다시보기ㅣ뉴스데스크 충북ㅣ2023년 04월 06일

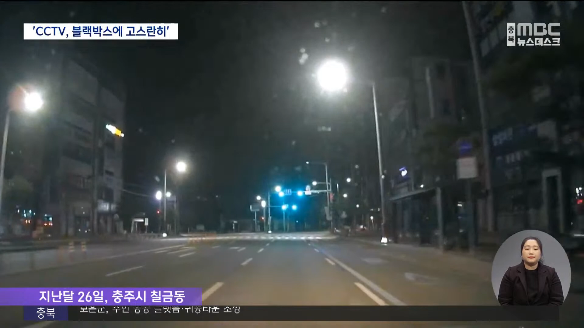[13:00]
지난달 26일 자정을 넘긴 시각, 충주에서 운행 중인 택시에 손님이 탔습니다.